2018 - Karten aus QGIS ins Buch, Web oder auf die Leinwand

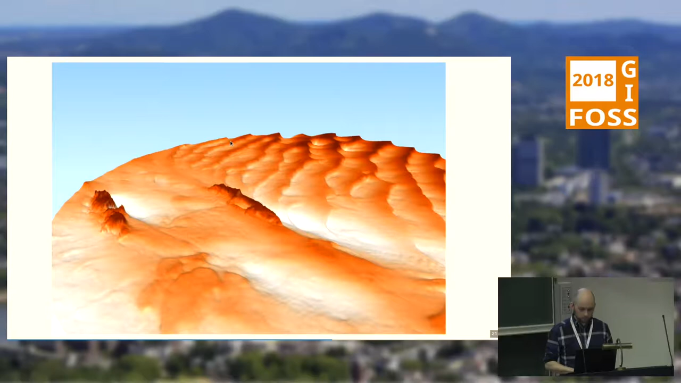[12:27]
Das könnte man natürlich auch anpassen, wie es hier aussieht. Das ist nicht so schön. Mein Layer-Name auch nicht. Aber ihr seht hier, wie minus 3 Meter sind es da hinten, gerade wo ich hingeklickt habe. Minus 2 Meter, was auch immer. Was es direkt schon mitbringt, ist auch ein Modus, dass man einfach Knopf drückt, dann dreht sich es schön. Das heißt, man kann es irgendwie als Illustration einbinden, wenn man möchte.
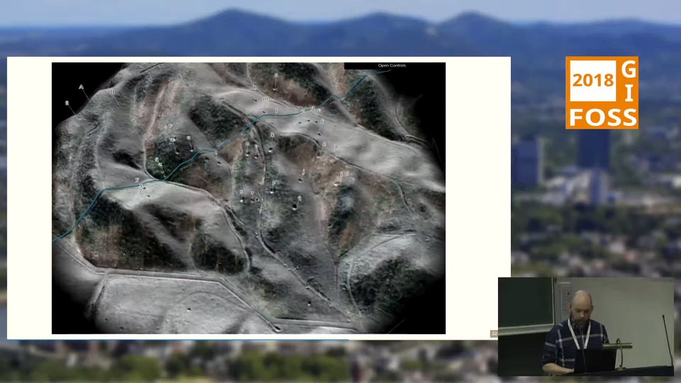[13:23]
Und konnte dann sagen in Kugels2.3.js, okay, mach da bitte die Linie drauf, mach die bitte, weiß ich nicht, fünf Meter über dem Geländemodell. Das heißt, jeder dieser Striche sitzt quasi auf dem Modell auf, sind jeweils die gleiche Höhe darüber.
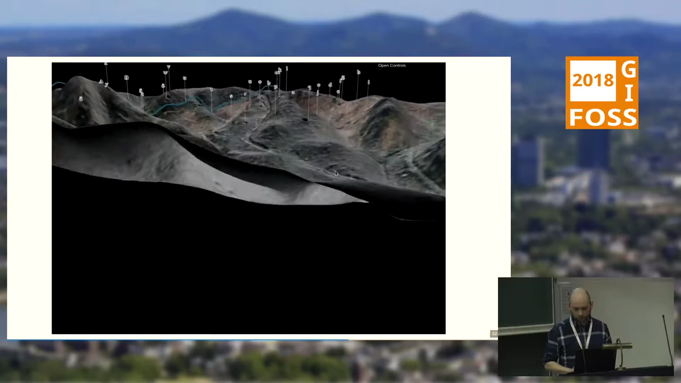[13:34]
Ich könnte auch sagen, absolut, die sollen alle auf 20 Meter in der Luft schweben.
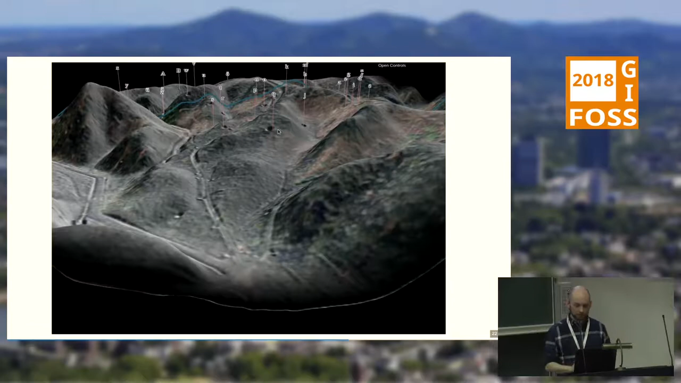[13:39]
Ich kann sagen, was denn noch dargestellt werden soll. Ich könnte jetzt noch 3D-Modelle reinbinden, direkt in Kugels2.3.js, könnte sagen, ein bisschen wie das,
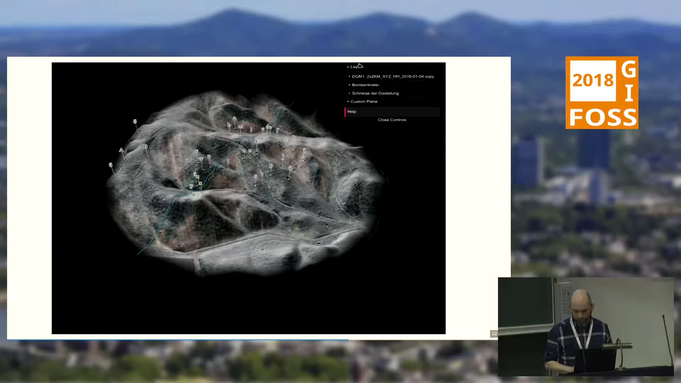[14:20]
Man kann hier auch so eine Ebene noch mit hochziehen, die dann quasi einfach das ganze Gelände schneidet.
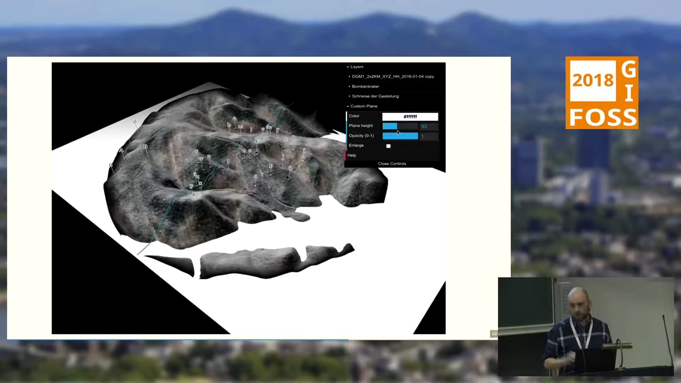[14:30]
Da gibt es eine Demo mit einer Insel, die dann halt überflutet wird, mit einem schönen Wassereffekt. Da geht im Endeffekt alles, was irgendwie in WebGL geht, könnte man hier einpflegen. Ich habe einen Schatten-Effekt hier eingebaut.